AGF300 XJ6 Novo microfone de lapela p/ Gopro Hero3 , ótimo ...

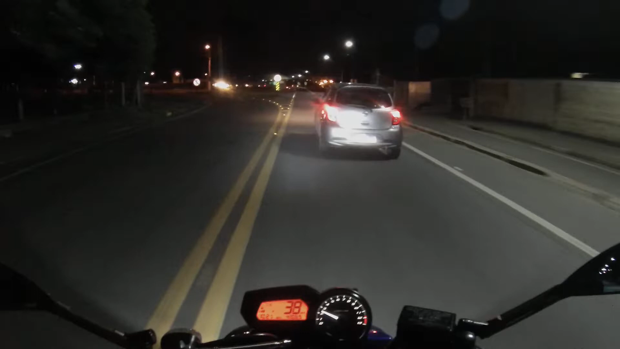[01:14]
Trouxe a roupa de chuva e agora coloquei a jaqueta, que é a parte de cima, só para quebrar um galho, né?
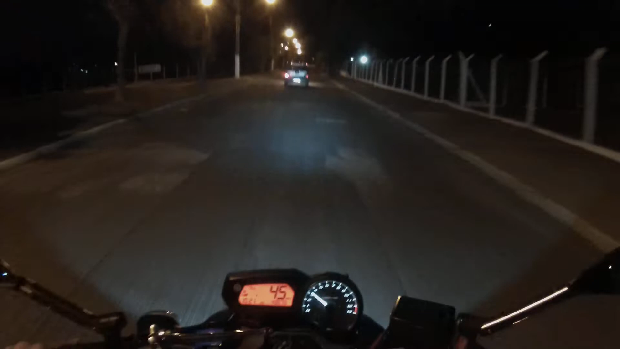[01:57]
Andar de boa aqui, senão eu vou cair aqui. Ó, buraco.
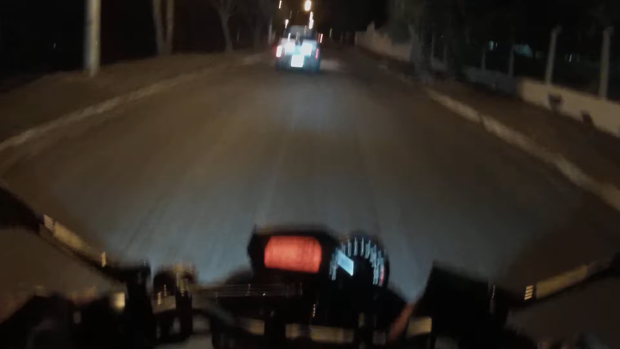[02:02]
Tá feio aqui, hein? Oh, antiga Leite Paulista. Agora virou Serra Mar. Até que enfim, hein? Conseguiram falir essa Leite Paulista.